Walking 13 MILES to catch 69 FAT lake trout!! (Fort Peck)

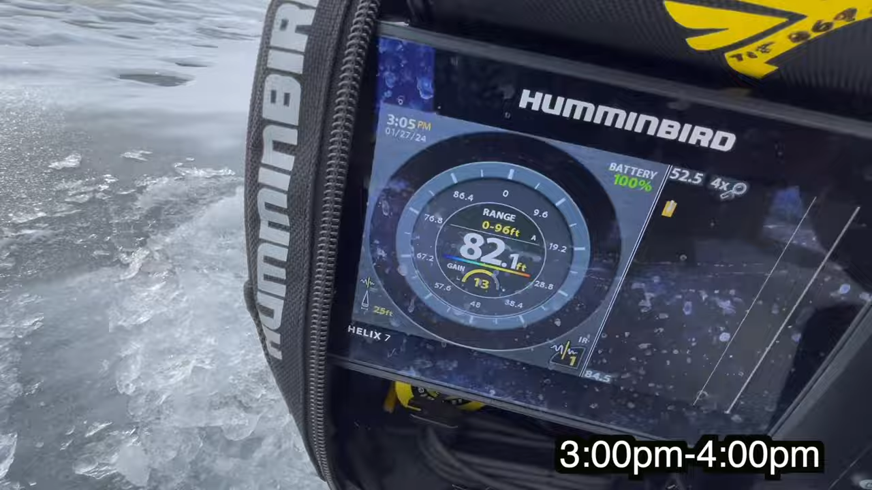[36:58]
On screen: depth 82.1 ft
82 foot of water. That's another. You got that thing pretty quick compared to the last one for the size. Mm-hmm.